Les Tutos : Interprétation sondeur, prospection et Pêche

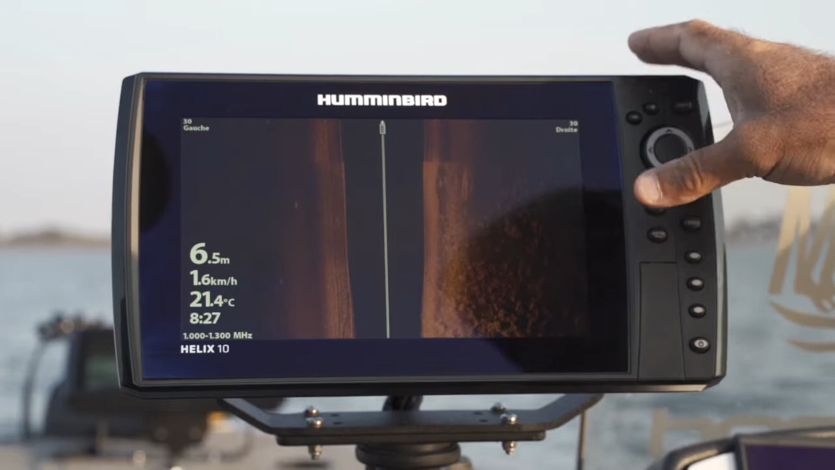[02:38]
On screen: depth 6.5 m, water 21.4°C, speed 1.6 km/h
faire un alignement et après vous faire la dérive par rapport à ce que vous avez vu.
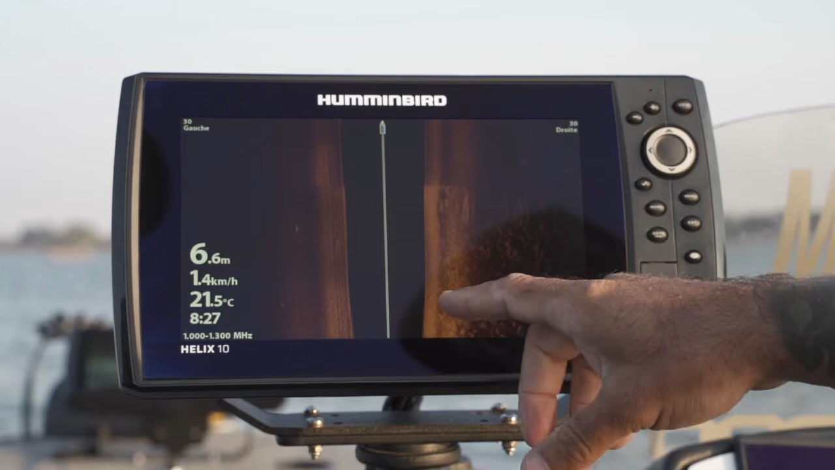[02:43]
On screen: depth 6.6 m, water 21.5°C, speed 1.4 km/h
Ce qui est intéressant, c'est que de part et d'autre de l'herbier, juste en bas de la cassure, on a des bancs de fourrage qui potentiellement vont retenir le brochet.
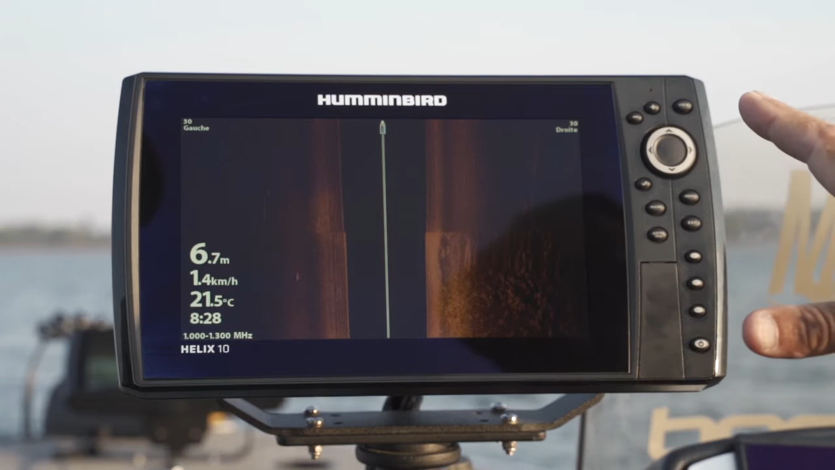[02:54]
On screen: depth 6.7 m, water 21.5°C, speed 1.4 km/h
Donc là, sur cette cassure, on a vu très facilement, en quelques minutes, quelques secondes, deux grosses mattes de fourrage. On va pêcher autour et poncer.